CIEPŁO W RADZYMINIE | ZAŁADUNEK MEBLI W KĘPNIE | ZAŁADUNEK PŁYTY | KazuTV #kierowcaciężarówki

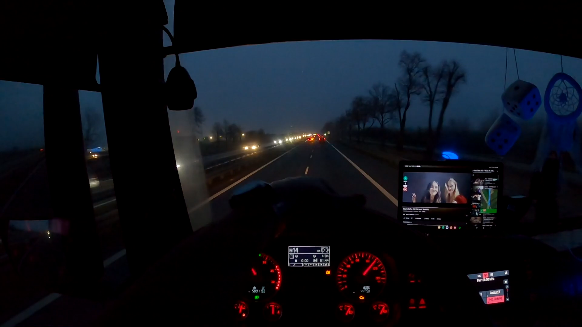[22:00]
Mam 4.04 wyjechane, w zasadzie mógłbym lecieć na Budykiesz, na Mola, ale nie chce mi się. Najzwyczajniej w świecie mi się nie chce i mam tutaj taki plan, żeby zajść do Bipika, zobaczyć, czy mają butle z gazem.
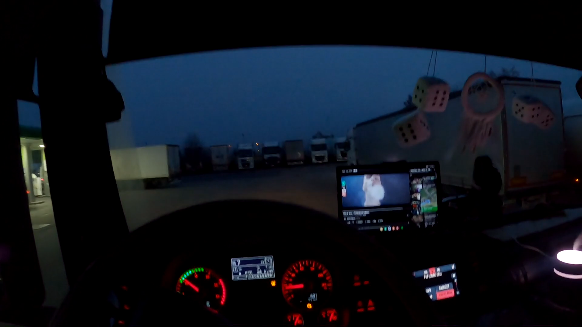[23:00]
żeby tu stanąć, kurde, ale zawalone, że się okaże, że tu nie stanę. I będę musiał jechać jednak na Bipika, na Mola chyba.
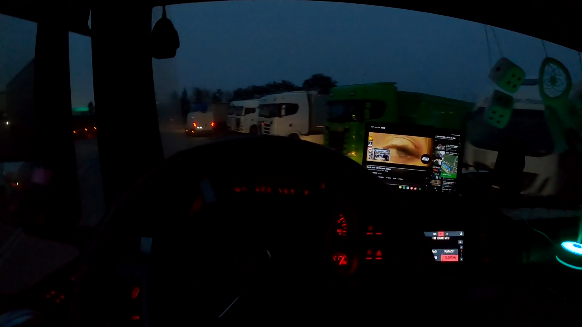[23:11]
Tu jest jedno miejsce, ale tak kurde ciasno. Nie chce mi się ładować w ten sposób.
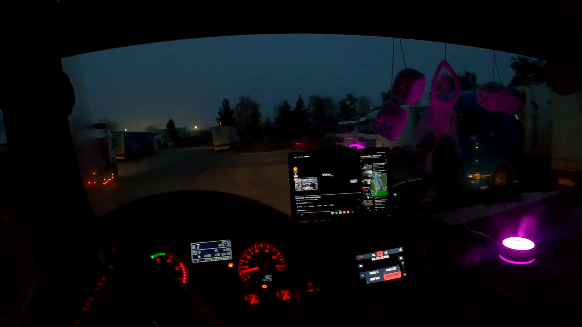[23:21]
O, tu coś jest, dobra.
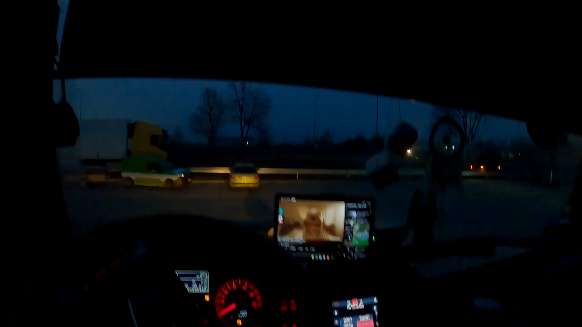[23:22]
Musiałem pogonić chłopa, bo kurwa się rozdziawił na środku drogi.